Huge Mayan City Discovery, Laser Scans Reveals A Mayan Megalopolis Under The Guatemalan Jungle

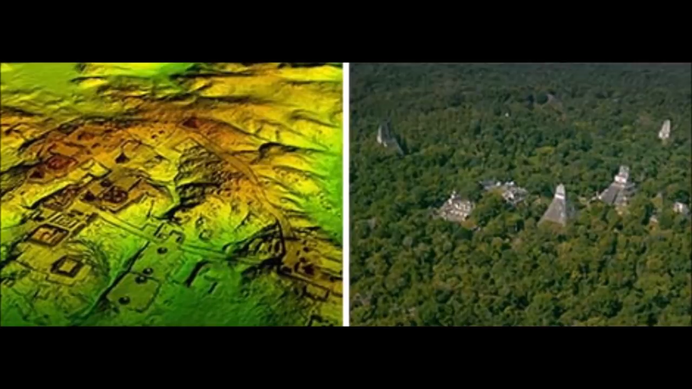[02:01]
The lidar images make it clear that this entire region was a settlement system whose scale and population density had been grossly underestimated,
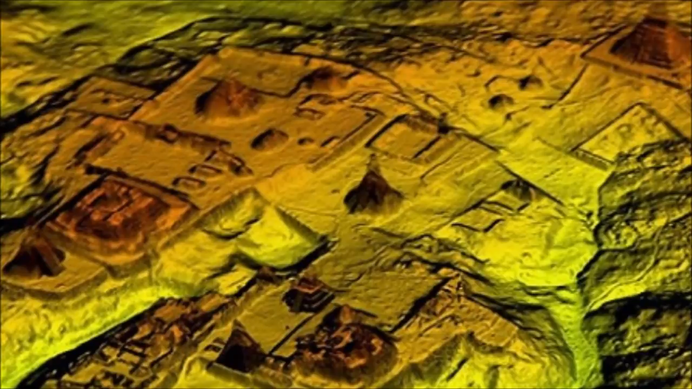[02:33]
For archaeological research, researchers scanned more than 2,100 square kilometers of the Maya biosphere reserve in Guatemala, in the Putan department, resulting in the data set largest ever obtained with the lidar for archaeological research.
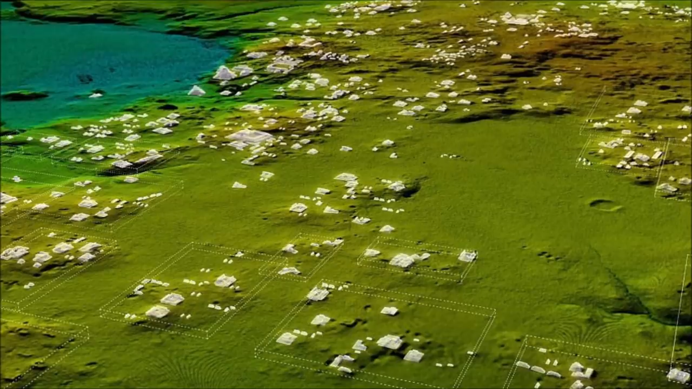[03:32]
Most people felt comfortable with population estimates of around 5 million, said Estrada Belli, who runs a multidisciplinary archaeological project in Holmel,
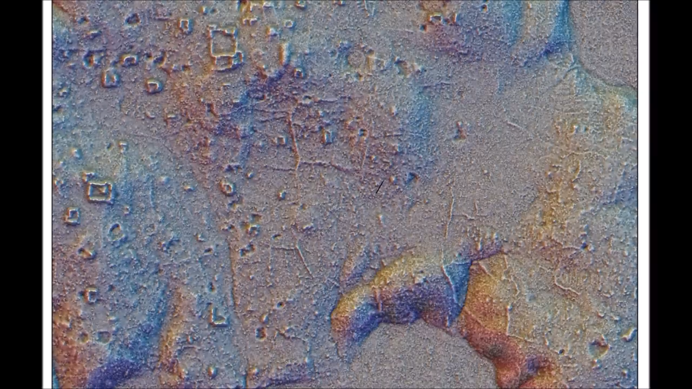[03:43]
and with these new data, it is no longer unreasonable to think that there were between 10 and 15 millions of people there, including many who lived in low, swampy areas that many of us had considered uninhabitable.
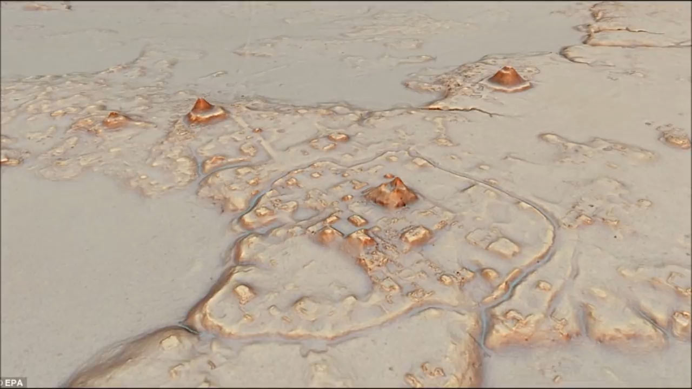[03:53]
All these results suggest that Central America housed an advanced and complex civilization comparable to ancient Greece. Much of what we know about the ancient Mayan culture comes from the excavation and study of the pyramid temple complexes.